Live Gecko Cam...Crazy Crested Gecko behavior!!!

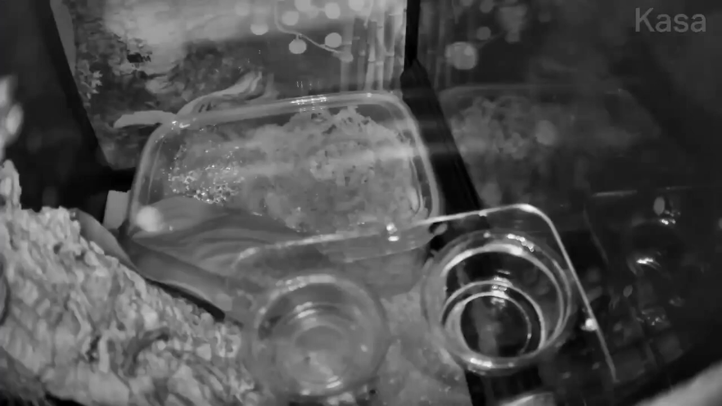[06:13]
this is what is happening as we speak right like you can see her setting and setting herself up and uh you can see exactly how she's put it in so now I don't know how I'm gonna edit this video so I'm just gonna play the clip and uh let you guys see what's going on and hopefully uh I don't know if you're gonna hear my voiceover during this but uh
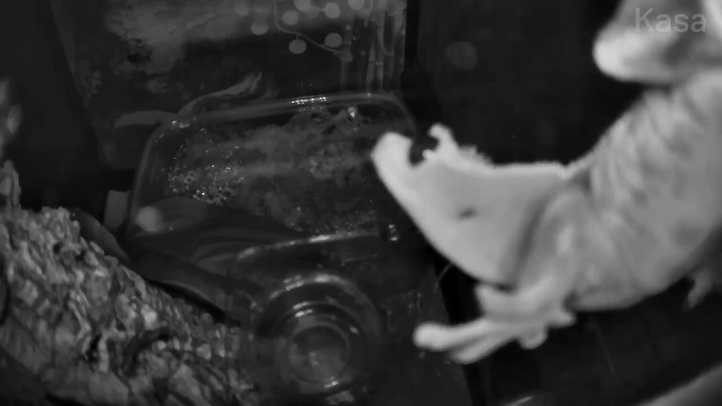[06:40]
you let me know if you've ever seen a gecko actually do what she just did like like what kind of behavior is that like like is she like covering her little her her little door making a little door so no other gecko could go into her lay box is she's like covering like protecting it or camouflaging it is she like knowing that this is where her food goes